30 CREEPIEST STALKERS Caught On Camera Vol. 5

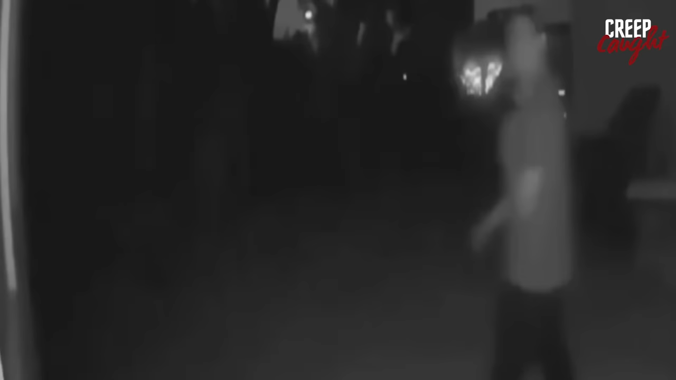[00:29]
However, fate has a different plan for the man.
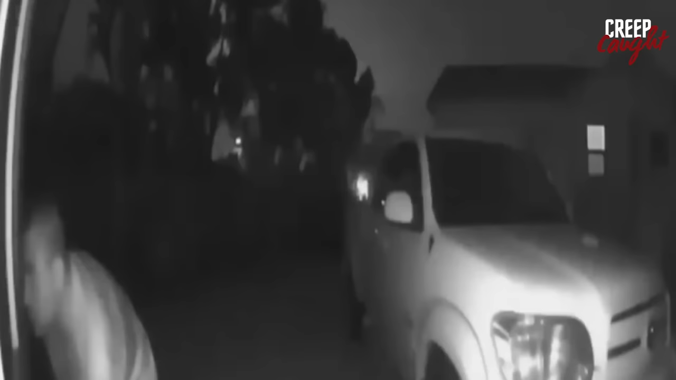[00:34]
In another video, the man returns, and this time the father and daughter are inside the house. It seems like he deliberately comes back because they are present. This situation is incredibly frightening because it could happen to anyone. Imagine someone lurking in your home without your knowledge. Terrifying, right? However, luck is on the side of the father and daughter. As soon as the man realizes he has been discovered, he hastily flees the scene, managing to escape without being caught. The incident serves as a chilling reminder of the importance of home security and staying vigilant in our daily lives.
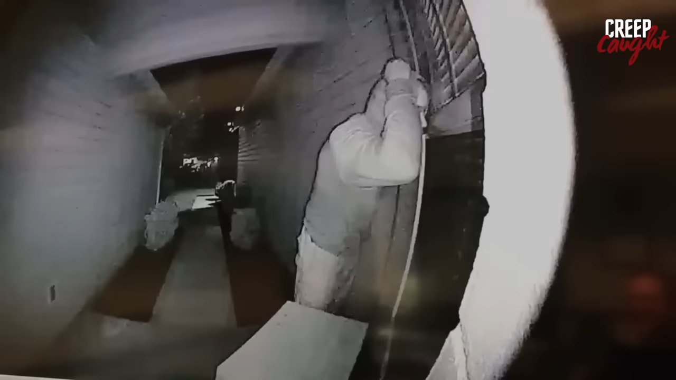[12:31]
In this video, captured by a security camera installed at a house, we witness a man wearing a hooded sweatshirt, intently peering through the window of a family's residence. Curiosity fills his eyes as he gazes into their private domain. He remains there for a couple of minutes, his actions hinting at a fear of being detected. The footage finds its way onto a local Facebook group, shared by a concerned neighbor who recognizes the man's repeated attempts to peer into the house.
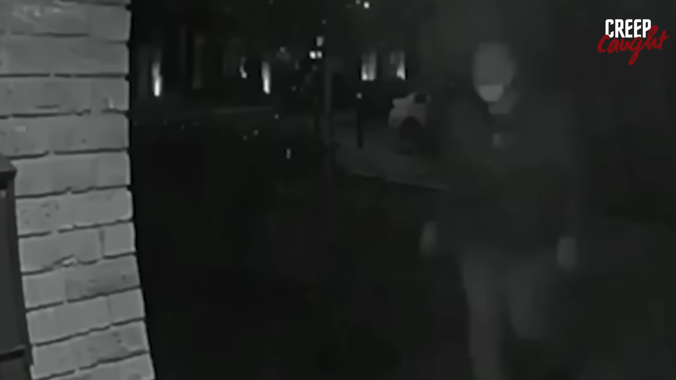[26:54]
She had been followed home from Walmart, and the person who was stalking her showed up at her door. During this time, a Ring doorbell camera captured everything that happened.
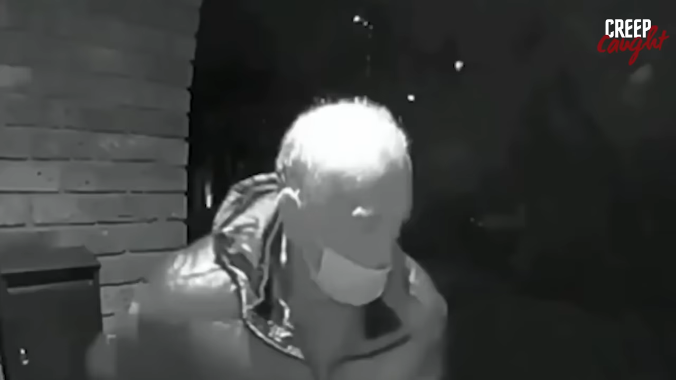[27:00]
At first, the man didn't seem dangerous. He seemed like he was looking for his own keys,
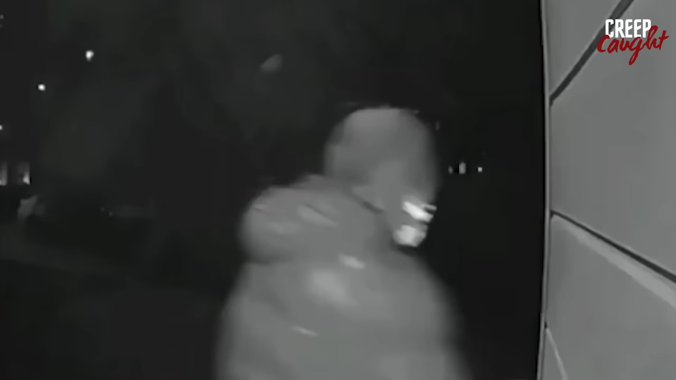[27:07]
but he couldn't find them, and then he started acting in a sinister way.
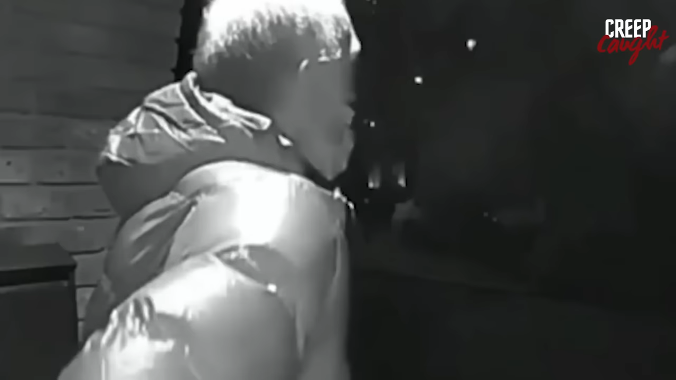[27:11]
He looked around the corner of the house, making people wonder if he left something there for his unsuspecting victim. The atmosphere was full of tension as this eerie scene unfolded.